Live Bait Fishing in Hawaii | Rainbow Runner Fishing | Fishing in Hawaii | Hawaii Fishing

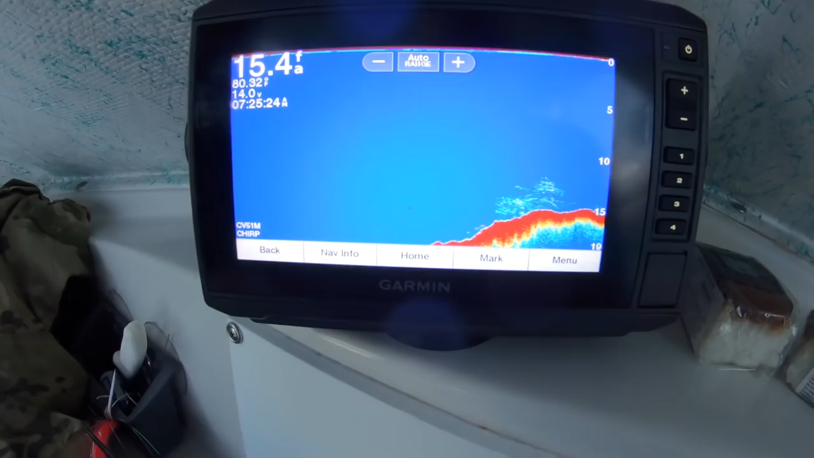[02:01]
On screen: depth 15.4 ft
Small pile of opelu on the bottom. I'll try to drop, see what happens. I keep losing mine. I get bite and they come off.